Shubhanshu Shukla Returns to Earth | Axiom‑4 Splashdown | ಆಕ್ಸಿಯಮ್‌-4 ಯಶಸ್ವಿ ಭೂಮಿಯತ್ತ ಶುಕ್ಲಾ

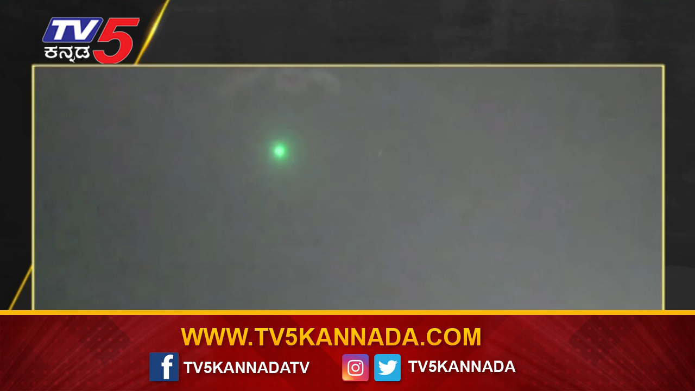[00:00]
It's a little foggy as you can see there. Yeah, Pacific fog is rolling in. We've got some very bright lights as Dragon.